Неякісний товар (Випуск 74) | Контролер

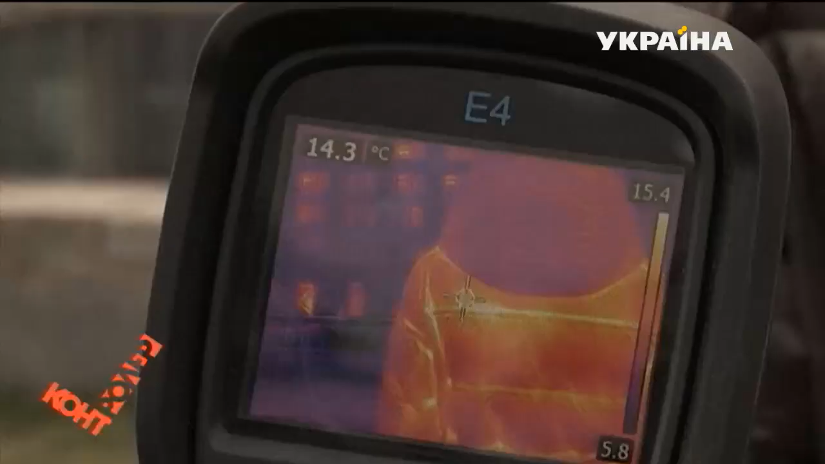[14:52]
On screen: spot 14.3°C
Що вищу температуру фіксує тепловізор, то гірше гріє куртка, бо не отримує тепла.
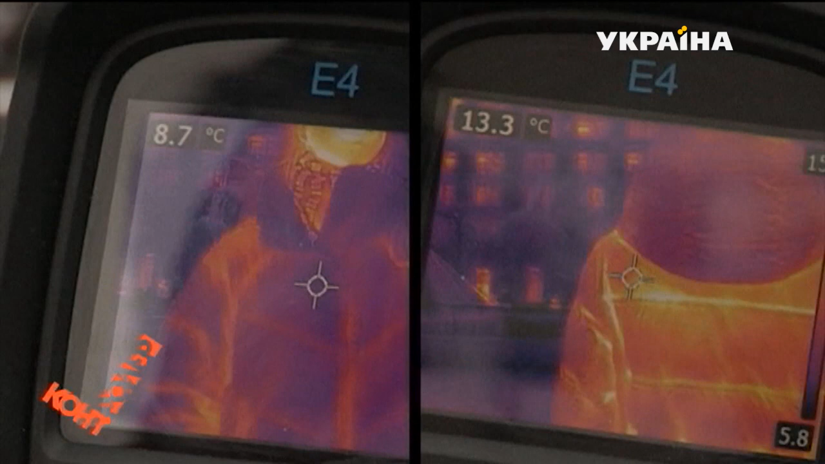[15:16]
8 градусів проти 13, що фіксували на куртці Анні.
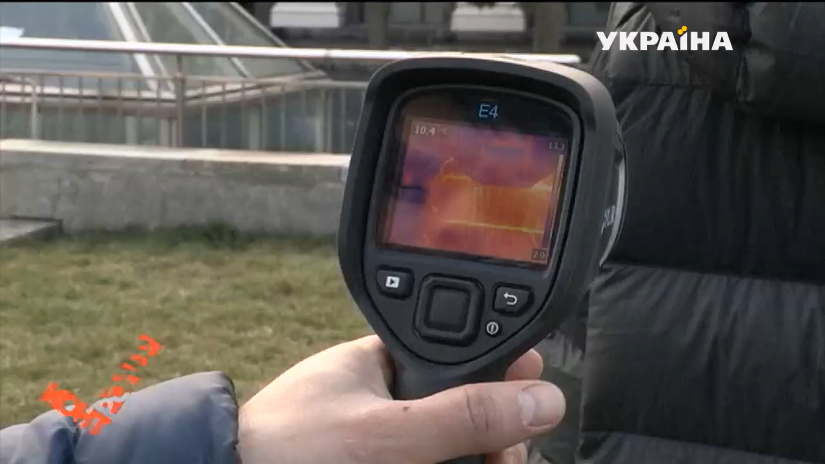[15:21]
А які ж показники матиме осіння куртка?